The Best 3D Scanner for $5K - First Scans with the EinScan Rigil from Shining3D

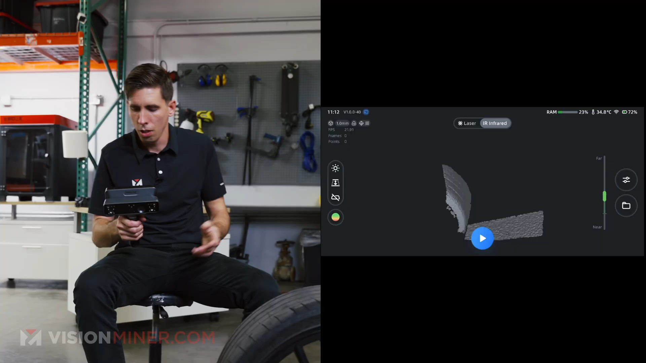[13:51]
okay so i'm in infrared mode i'm going to check my settings and let's go one millimeter resolution
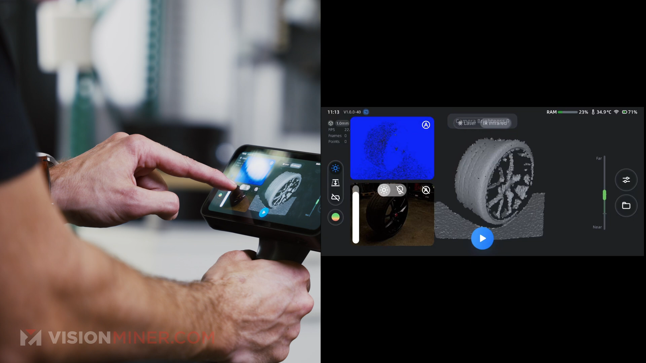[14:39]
all right so brightness for the color we do want nice and bright
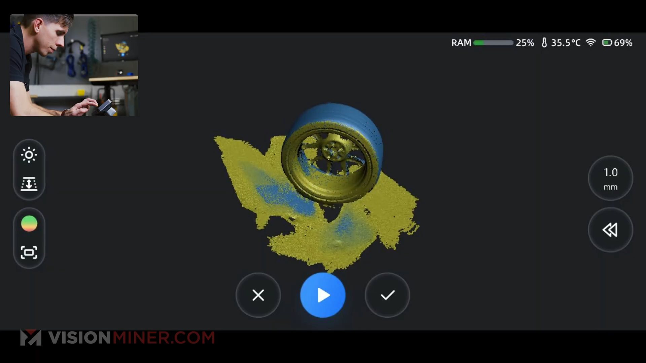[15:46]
i go around here i can turn on the texture display all
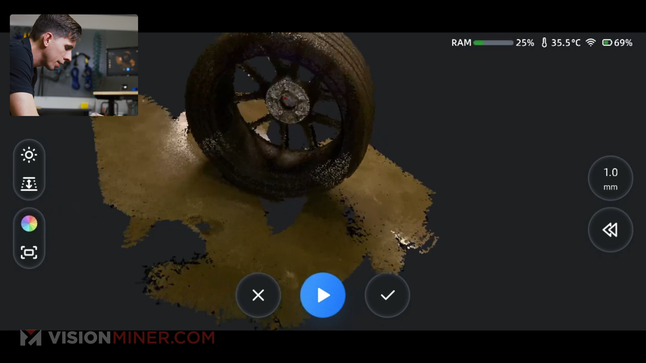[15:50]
right we can accept this and then if i want i can just remove the floor adjust it to a good angle
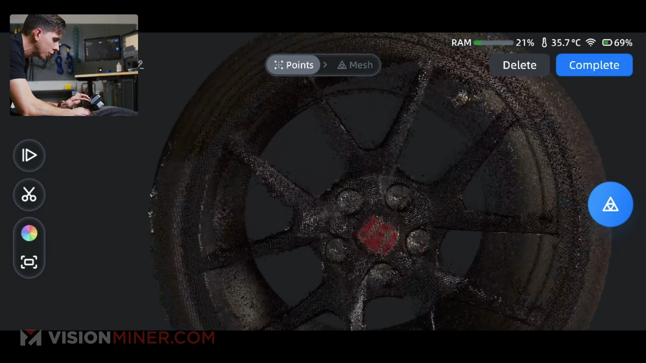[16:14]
bad but i think i want to change some settings in here so let's complete that so now i'm
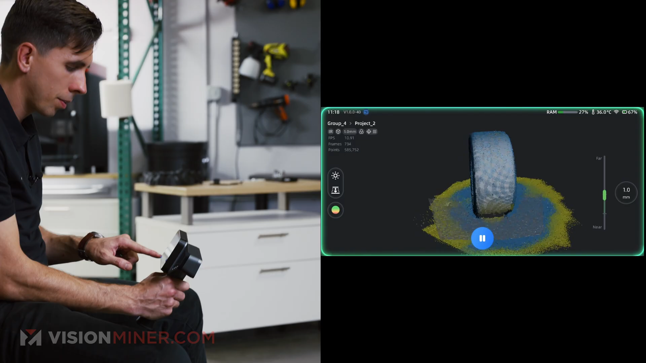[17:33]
okay that's one orbit let's see let's go around let's check it out see how it turned out let's
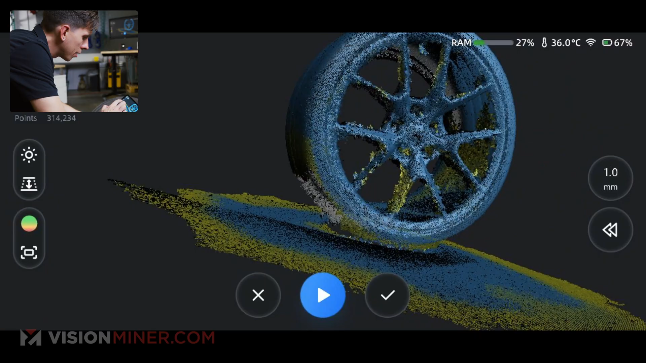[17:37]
go into here show the texture not not
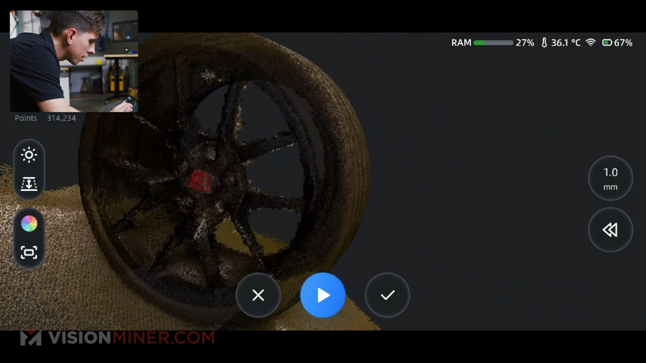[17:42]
terrible not great it's a little bit orange but all this of course can be fixed in post-processing a slight color balance adjustment on that and you'll be good to go so let's go ahead and accept it and then we'll go just
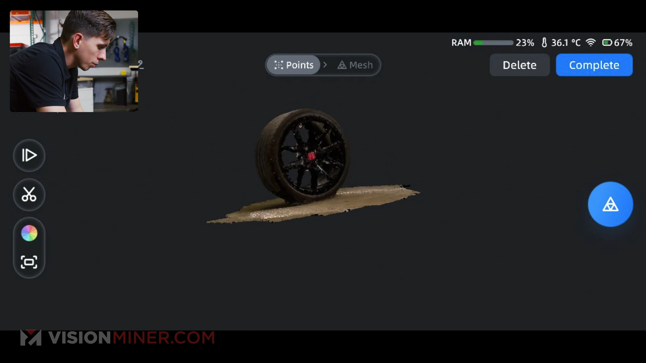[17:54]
even it out and let's just get rid of that layer and get rid of that floor right there complete
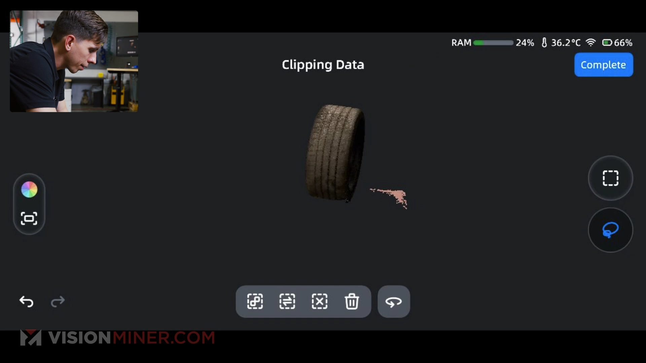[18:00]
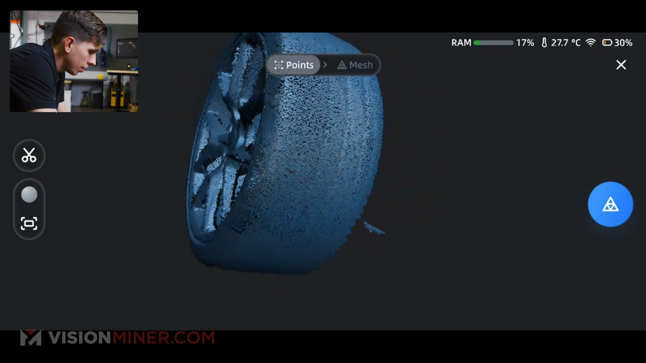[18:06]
so here you have it a very fast scan of a wheel on
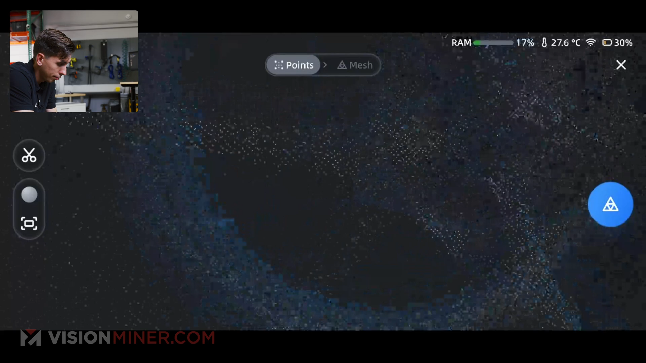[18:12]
the einscan ridgel okay so that's a quick first look first impression scans on the einscan